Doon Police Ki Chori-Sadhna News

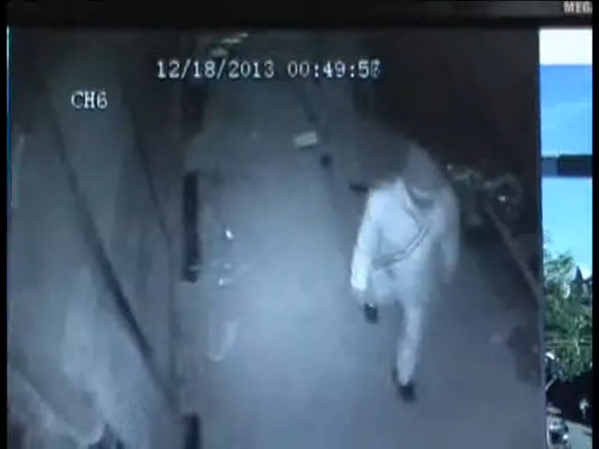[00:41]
चलिए आपको दिखाते हैं कुछ सिसीटी फुटेज जिसमें पुलिस की चोरी और सिनाजोरी दोनों ही कहते हैं
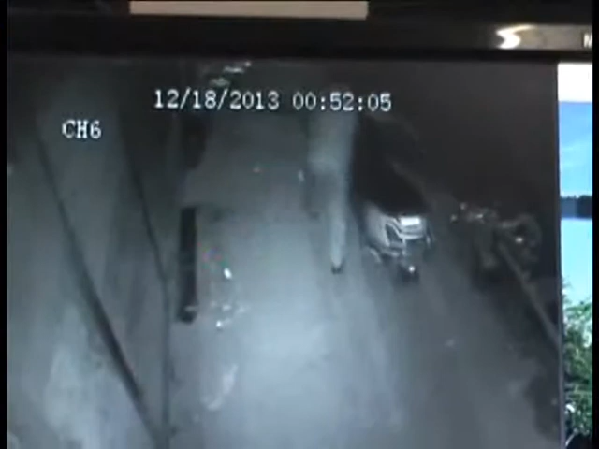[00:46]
देखें कैसे शातिराना अंदाज में वर्दिधारी
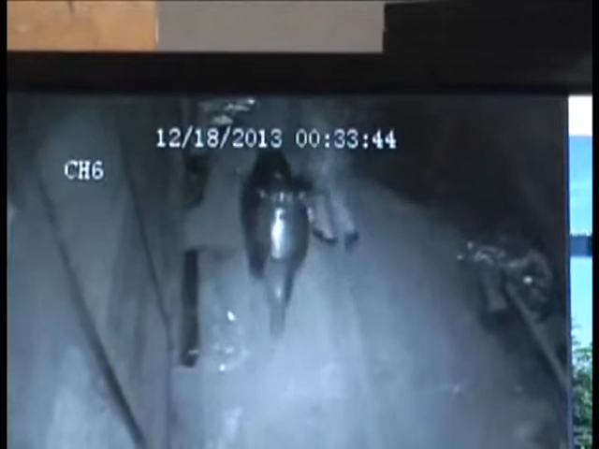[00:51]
चुपचाब दुपईया वाहनों को एक की बादे कुठाकर ले जा रहे हैं ये तस्वीरें देखकर चौकना लाजमी ही है